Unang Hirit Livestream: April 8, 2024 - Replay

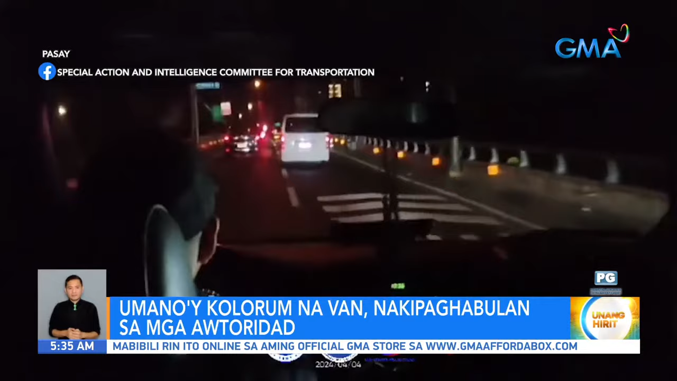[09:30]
Kuha sa video ang malapilikulang eksenang yan. Ayon sa Special Action and Intelligence Committee for Transportation,
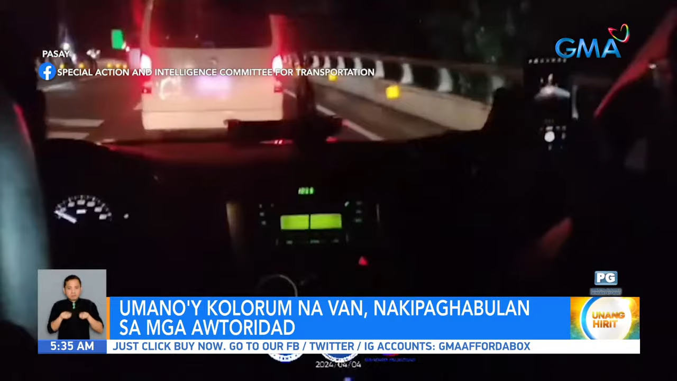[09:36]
sinubukan nilang sitahin ang driver ng van, pero umarurot daw ito patungo sa skyway sa Nichols imbes na huminto at sumunod.